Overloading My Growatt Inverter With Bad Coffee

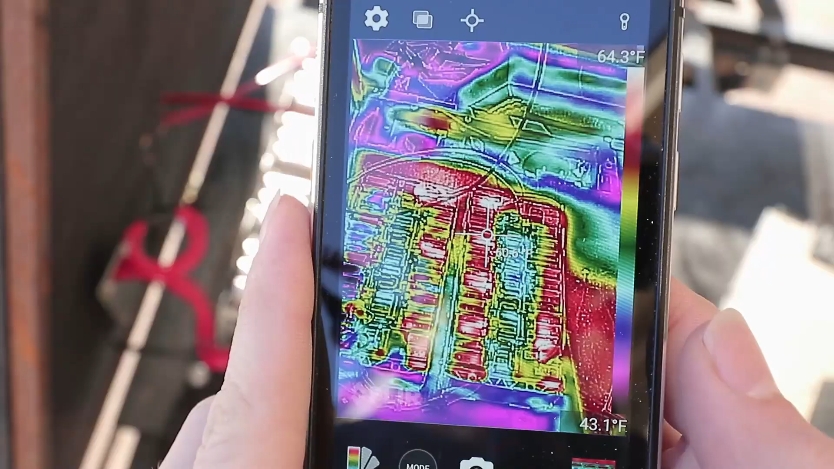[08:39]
On screen: scale top 64.3°F, scale bottom 43.1°F
Alright, so here we are with our infrared camera
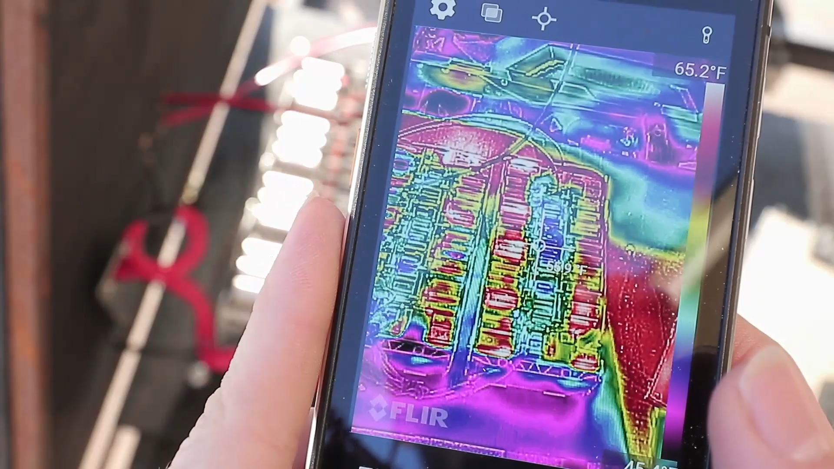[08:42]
On screen: scale top 65.2°F
and the top right should show us the maximum temperature on the screen,
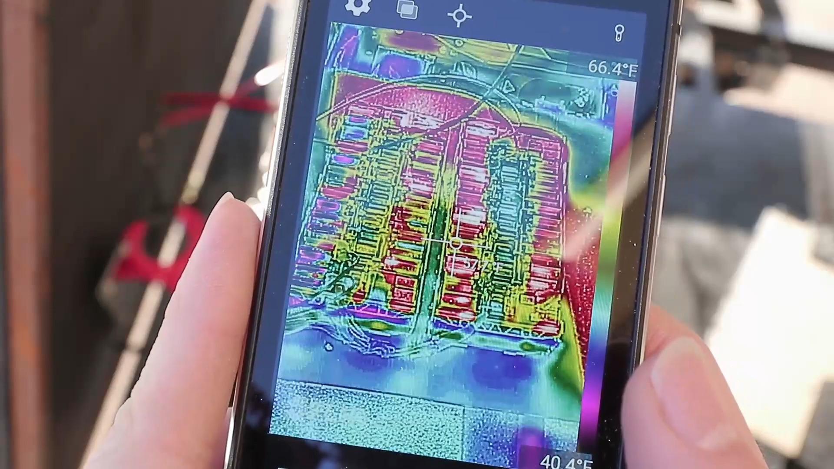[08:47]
On screen: scale top 66.4°F
which is 66 degrees, 67 degrees, which is not a problem at all.
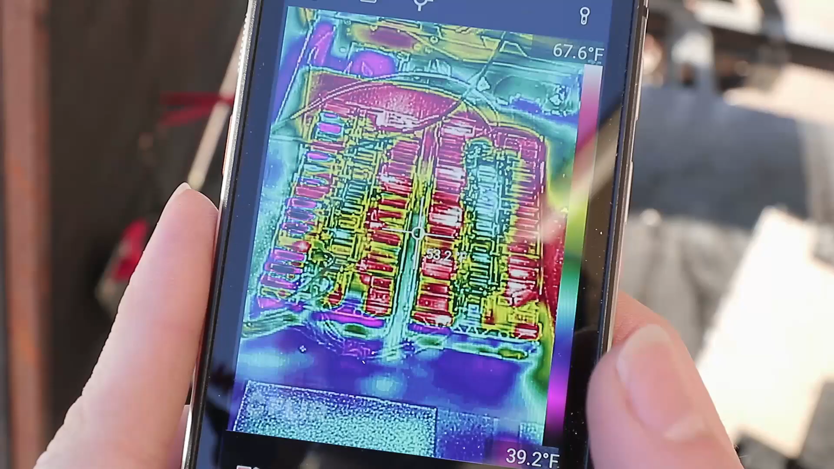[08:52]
On screen: scale top 67.6°F, scale bottom 39.2°F
So if we go over to the BMS, we hit a little higher.
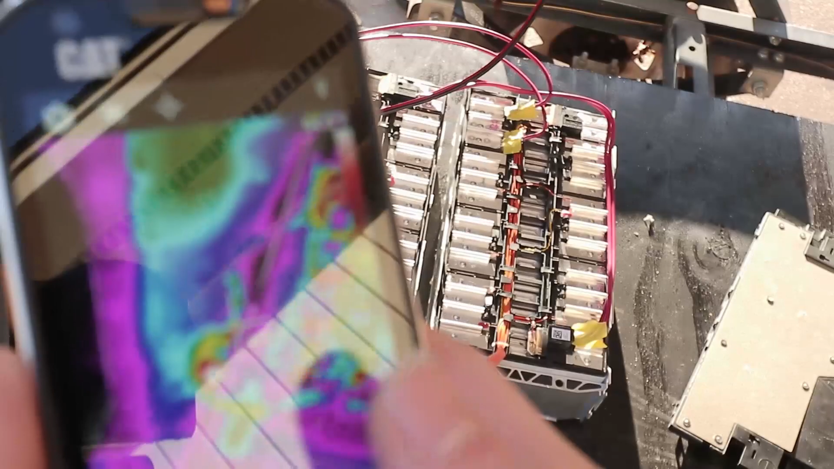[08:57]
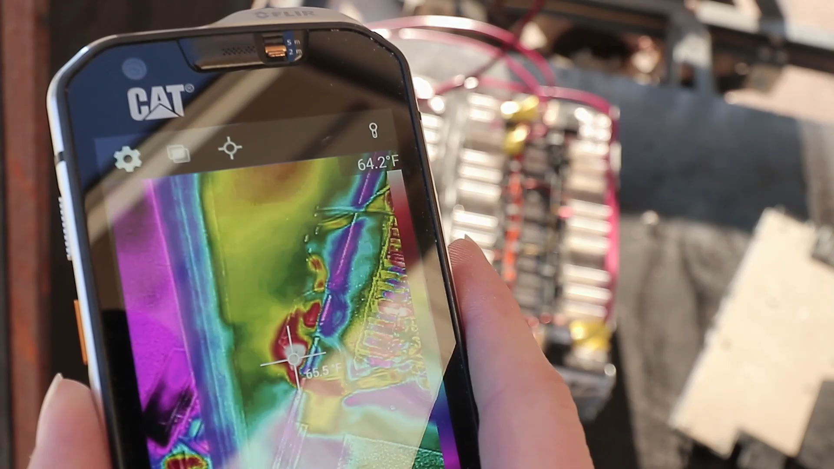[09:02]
It certainly looks hotter. So let's run back over to the inverter and see how it's running.
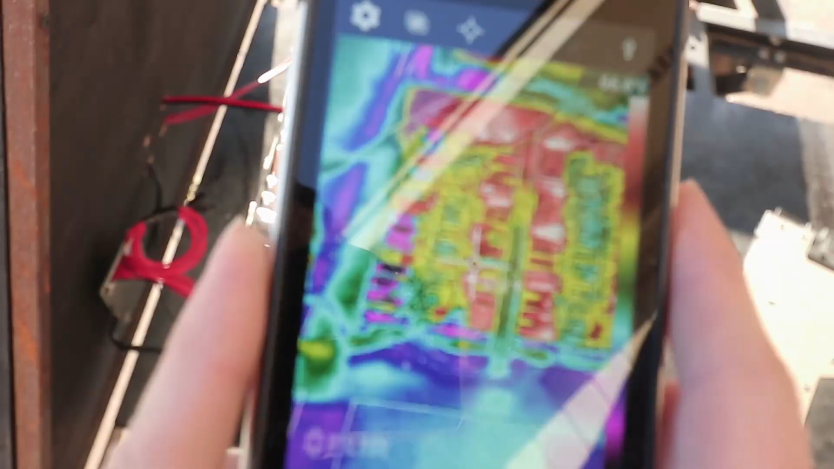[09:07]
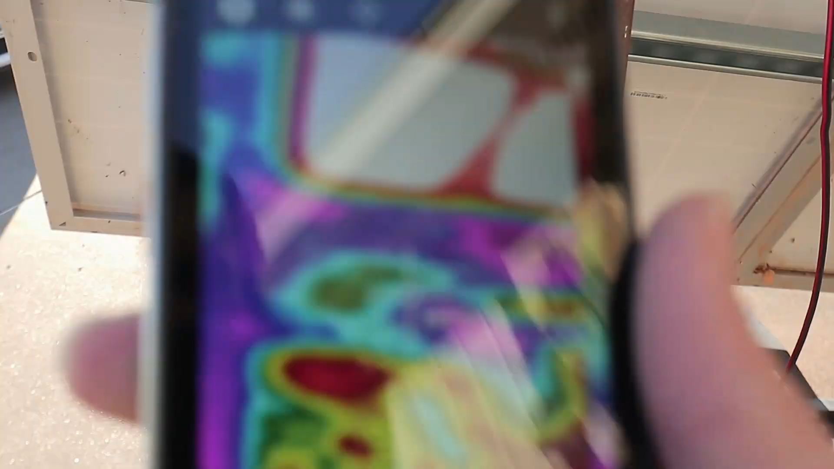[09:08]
So I wanted to look at the output here because this is
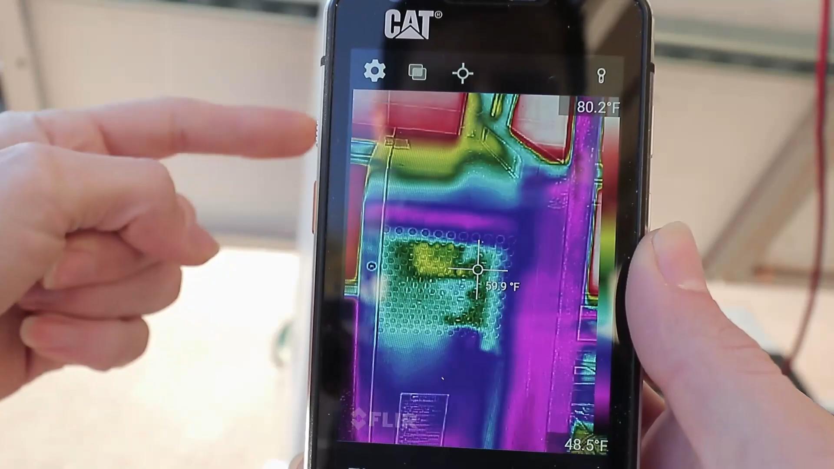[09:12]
On screen: spot 59.9°F
what you see in the picture there is the vent where the air is coming out after it hits all of its heat sinks.
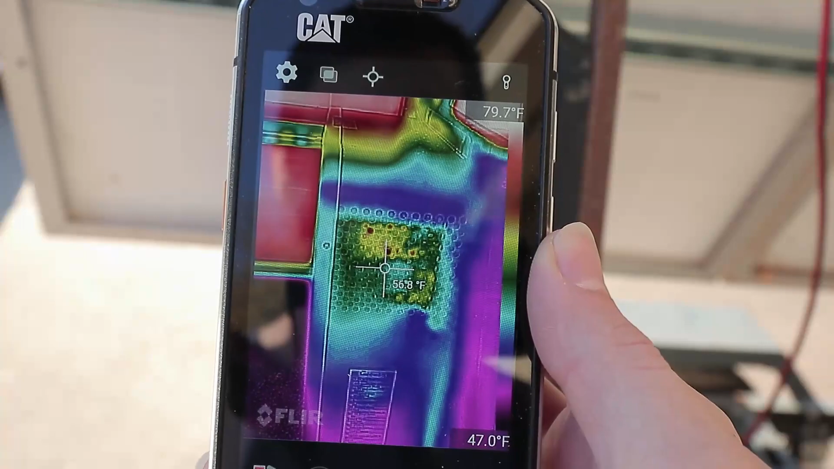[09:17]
On screen: scale top 79.7°F, scale bottom 47.0°F
Now I'm measuring the temperature of metal.
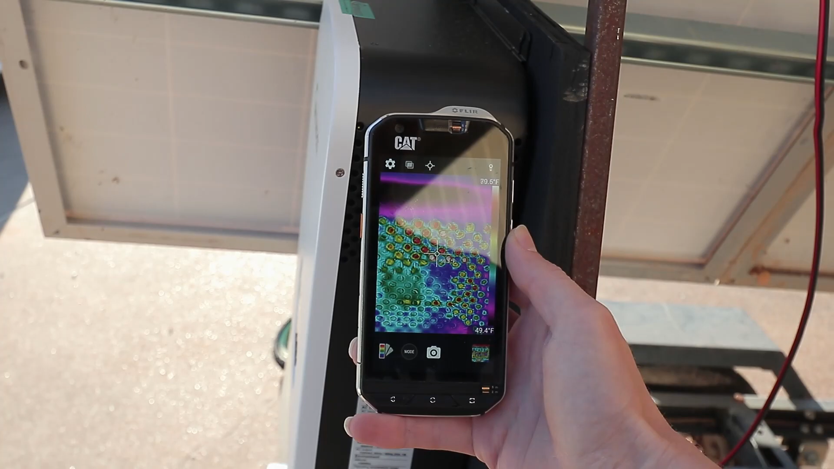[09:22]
On screen: scale top 79.6°F, scale bottom 49.4°F
It's painted metal, so it should be fine. I was at 72 degrees in there, so it's a little bit warm.